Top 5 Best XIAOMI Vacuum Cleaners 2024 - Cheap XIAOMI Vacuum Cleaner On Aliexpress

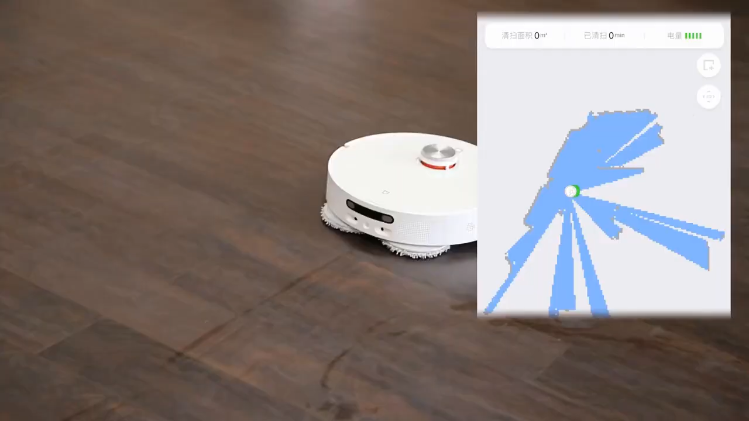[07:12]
First, you need quick map creation, and it only takes 8 minutes to complete the whole house map.
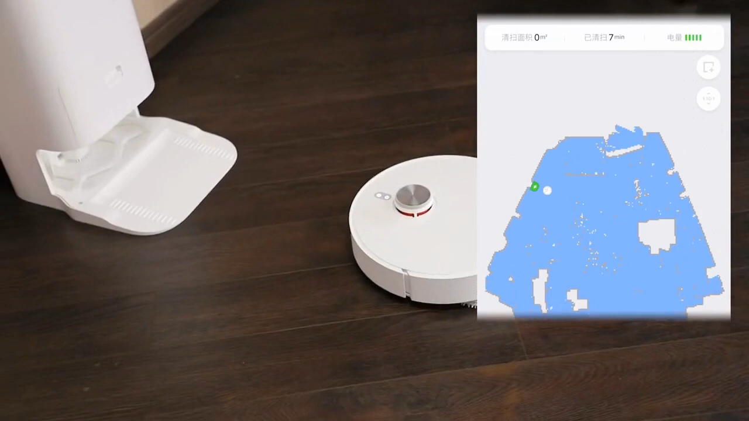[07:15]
Then, let's start cleaning all the rooms.
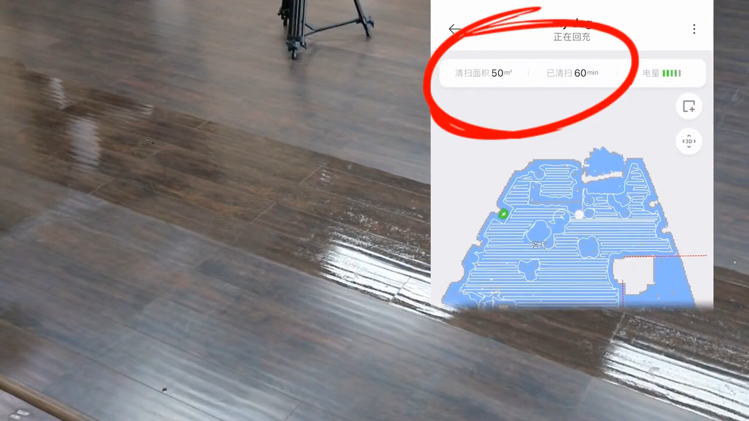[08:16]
It took 60 minutes to clean a room of 50 square meters completely, and the robot went back and added water twice.